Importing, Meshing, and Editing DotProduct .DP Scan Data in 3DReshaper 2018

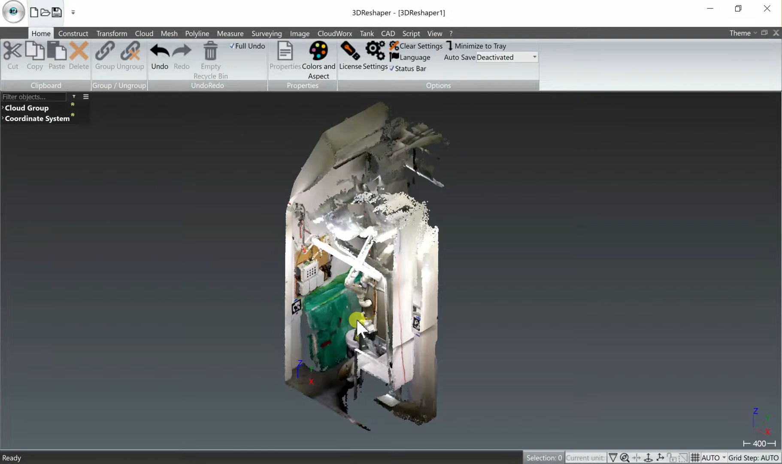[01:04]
Once it's finished importing, you'll see the color point cloud file immediately displayed on the screen and have a quick look at it.
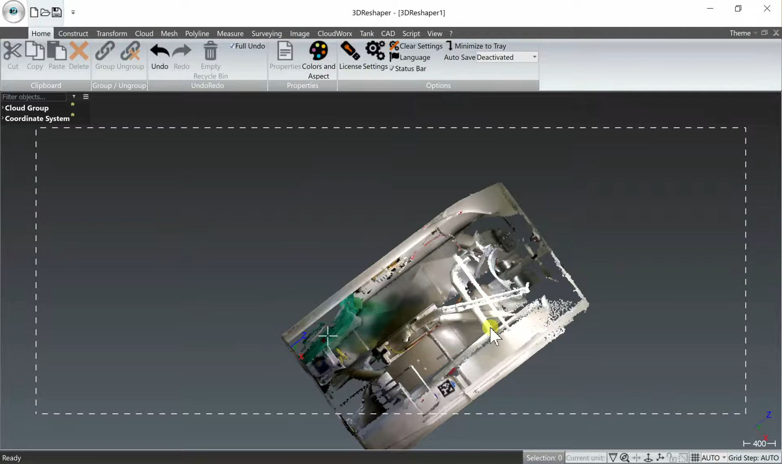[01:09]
There's a lot you can do here in 3D Reshaper as far as editing the point cloud, editing the mesh, etc.
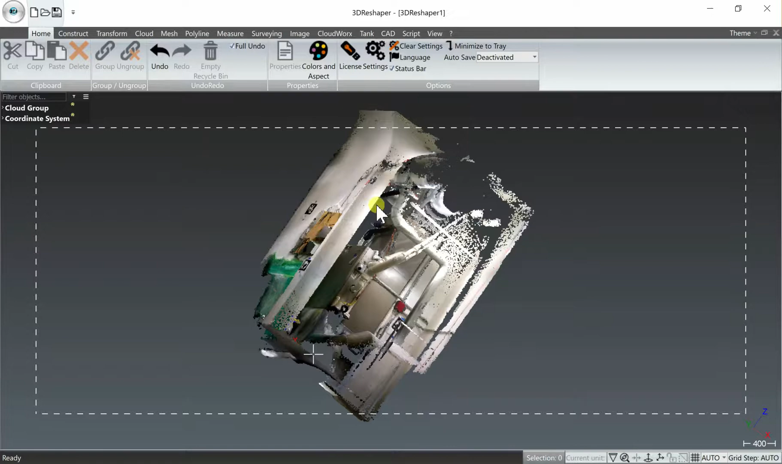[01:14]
What we're going to focus on in this video is the straightforward procedure of creating a solid mesh,
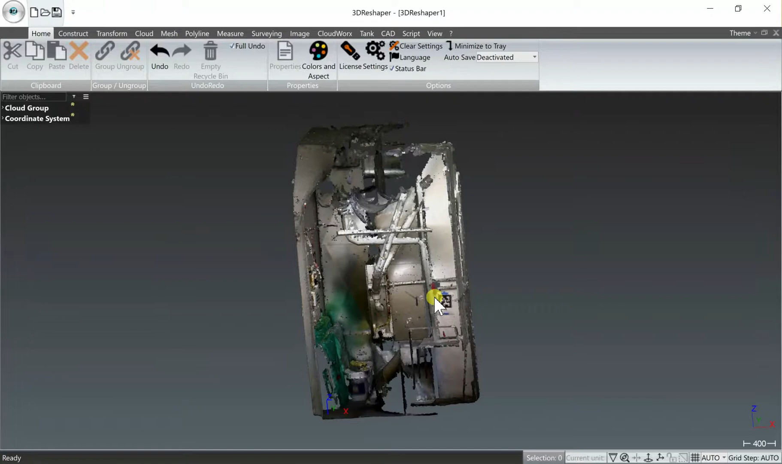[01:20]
editing it and filling in a couple holes
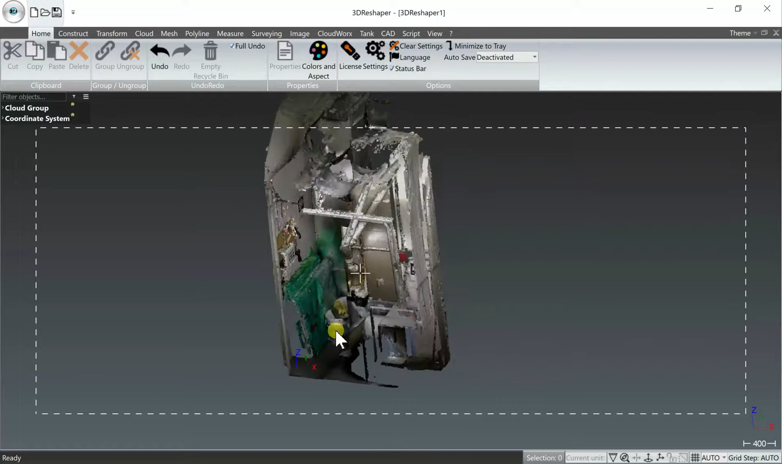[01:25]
and then reapplying the color and texture before exporting the mesh.
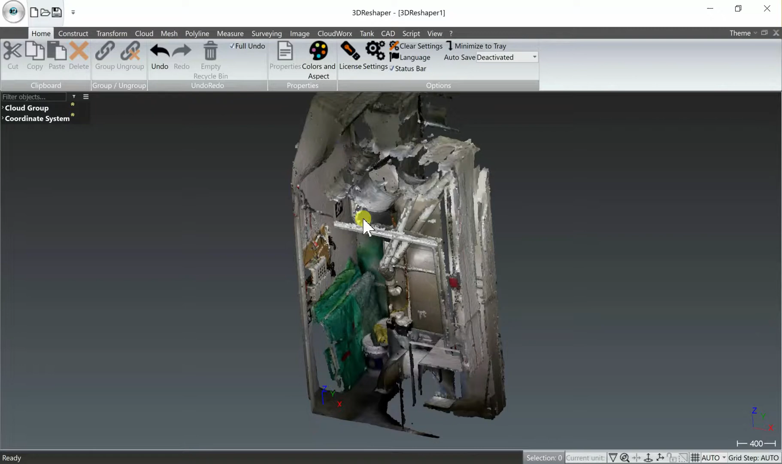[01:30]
So the first step in order to match this is to go to the Mesh tab and then
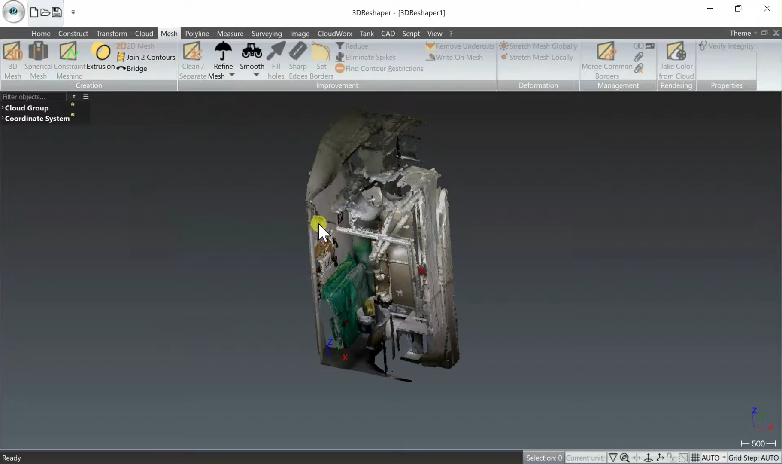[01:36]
click anywhere on the cloud in order to select the entire file and then you want to select 3D mesh.
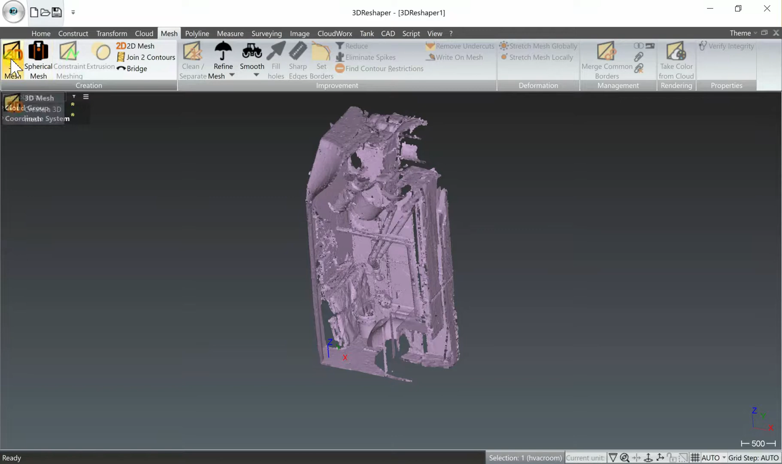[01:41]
There's two different options here in 3D Reshaper to mesh in two steps or use regular sampling. You'll definitely want to play with the different options and parameters and use that preview button at the bottom of the screen a lot to try things out. In this case we'll do a standard two-step meshing and leave all the parameters as is. So that first step is pretty quick. This is going to give us a coarser mesh to start with and then step two will refine that mesh.
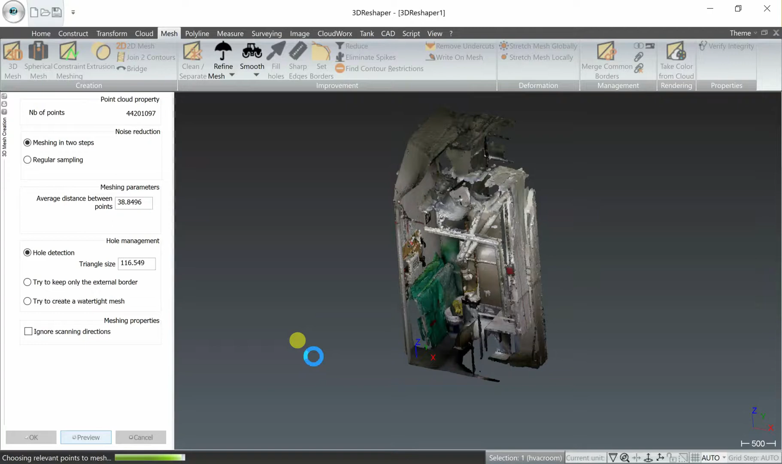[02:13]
Now that that first step is finished we can have a quick look at our file in
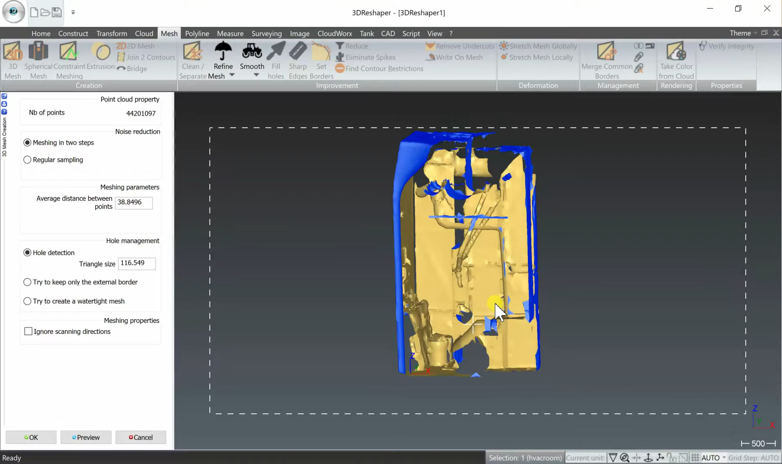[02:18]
the course mesh format looks good and we want to move down to the
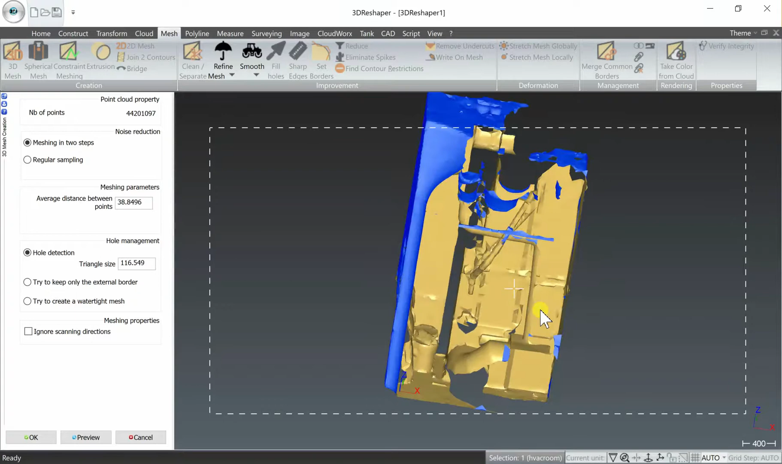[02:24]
bottom left of the screen again and select OK to move on to step two. Those are some parameters you can play with here in this case for the demonstration again we're just going to leave them on their defaults and
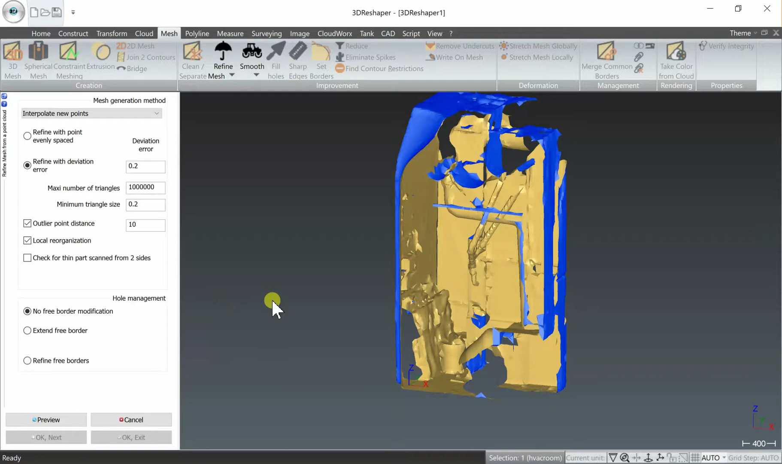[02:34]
we're going to select preview to begin the second step of the meshing process to refine this mesh. This will take a few minutes depending on whether or not you decimated the data on import. In this case we did not so I'm going to fast forward the video here as it takes a few minutes to mesh and
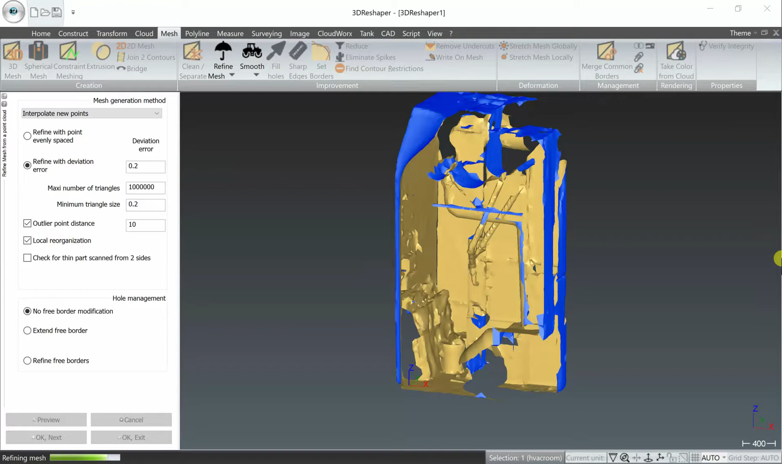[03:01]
when it finishes you select OK exit as long as everything looks good which it does and one of the major
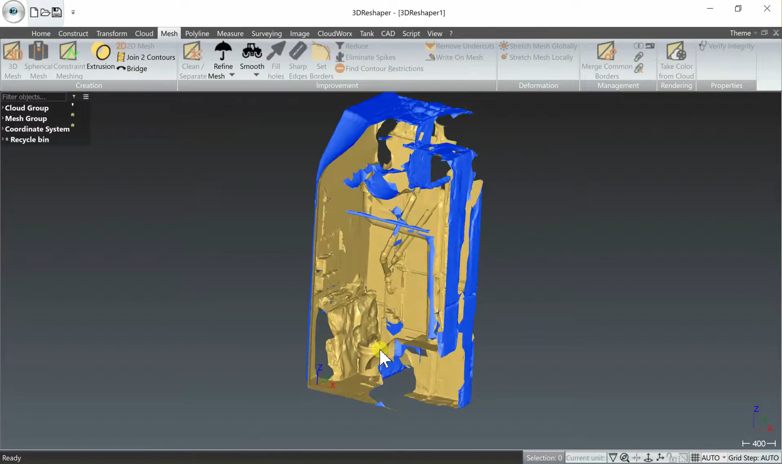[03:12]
benefits of 3d reshaper over some of the other meshing tools out there is the ability to very easily repair and edit your mesh.
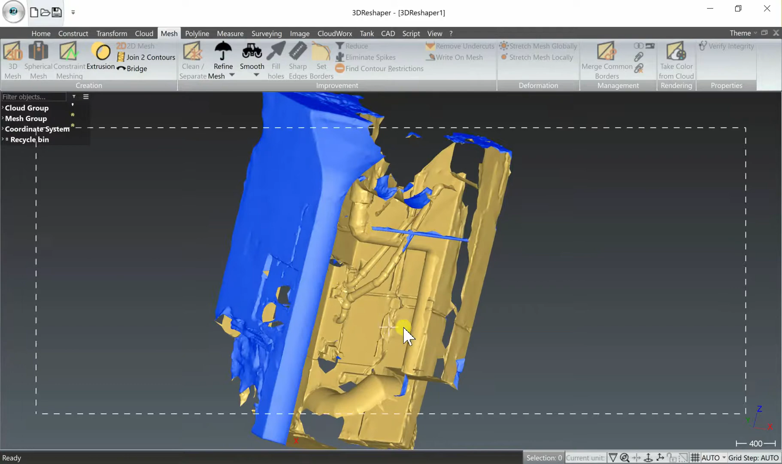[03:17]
So for example we
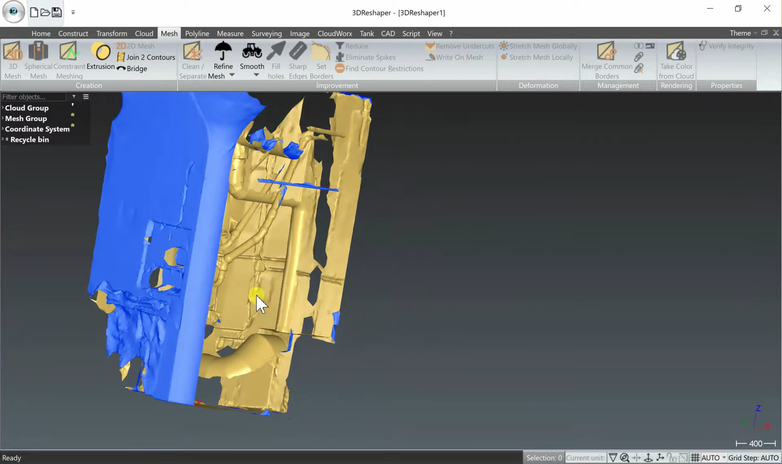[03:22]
have this hole here and we want to fill that so
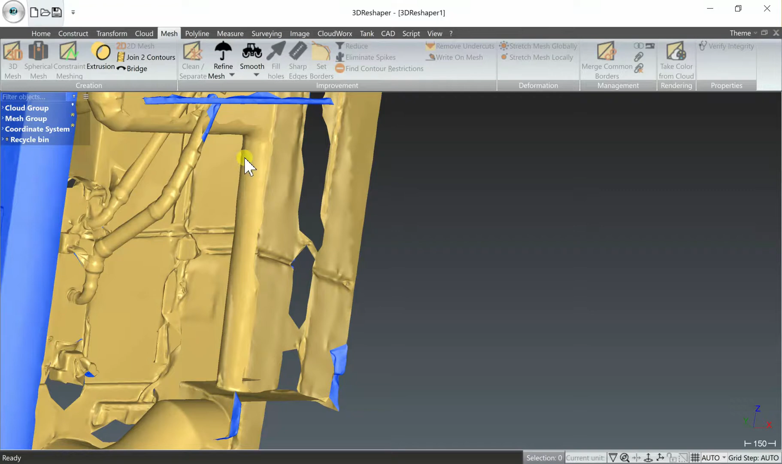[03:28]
we have a very simple option to fill holes so we just need to select the mesh again
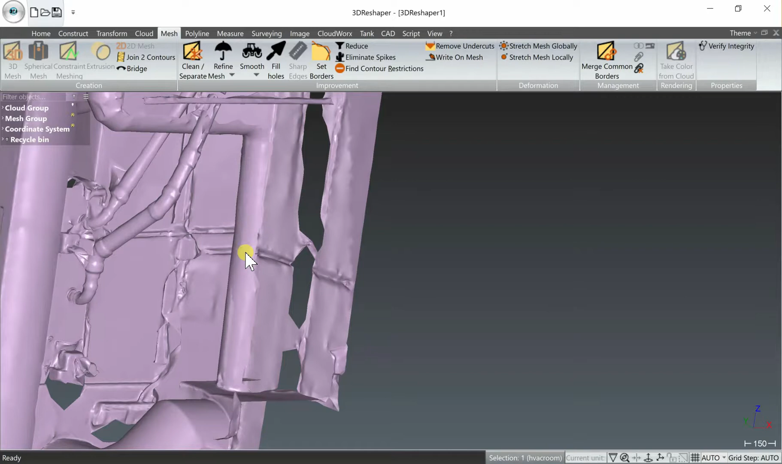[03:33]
and then select fill holes. Now depending on what you're working with if you're trying to create a watertight mesh you could select all and try and fill everything.
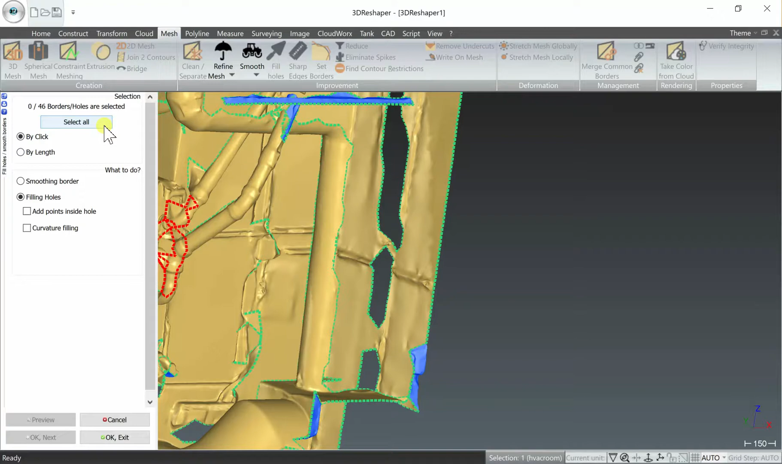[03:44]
Obviously in this case we're not creating a watertight mesh and we'll just select the holes one by one by clicking them.